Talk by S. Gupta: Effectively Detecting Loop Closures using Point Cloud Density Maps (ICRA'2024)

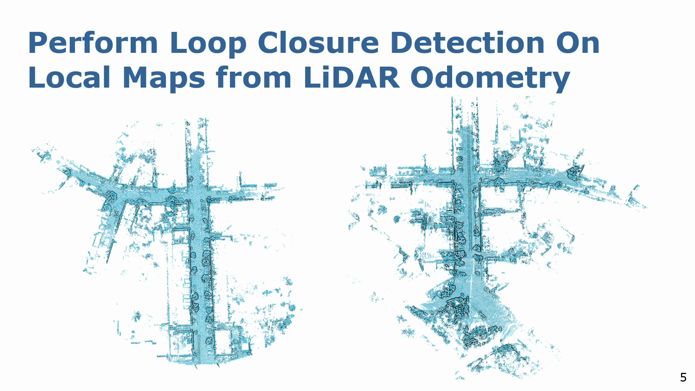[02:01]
These locally consistent maps form the primary representation for loop closure detection instead of the traditional single scan based representations. However, since such a dense 3D representation of the scene incurs high computational costs for place recognition, we furthermore compress these local maps into a compact 2D representation. To do so, we take the local map and project it onto a local 2D ground plane. For axis-aligned ground vehicles, this transform simply corresponds to dropping away the z-coordinates of the points in the frame of the local map. Furthermore, we discretize this 2D plane and preserve the density of points within each discretized pixel.
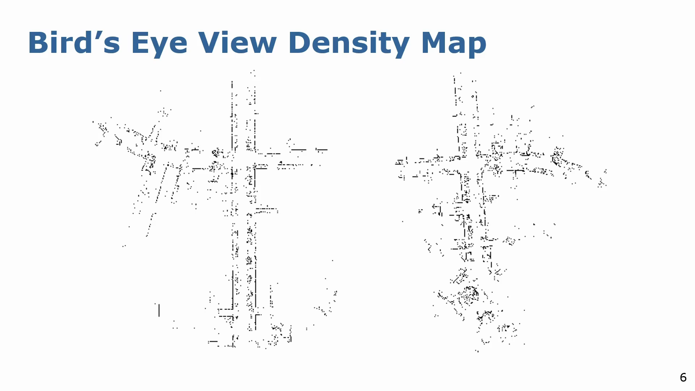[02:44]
This gives us the 2D bird's eye view density map as seen here, which looks similar to a 2D floor pan. Here on, we can leverage techniques from image processing to describe each density map with local features. In particular, we use the simple ORB features to describe the scene.
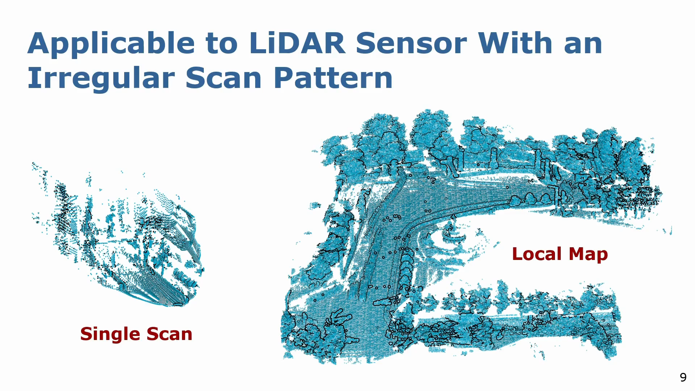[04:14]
Here we show a single scan from the Levox AVR LIDAR which is not easily interpretable even for a human and is equally difficult to extract meaningful features for place recognition. However, when we generate a local map from the same scanner at the same location, we can observe the structure of the environment more clearly. This allows us to detect reliable features even from such challenging scan patterns.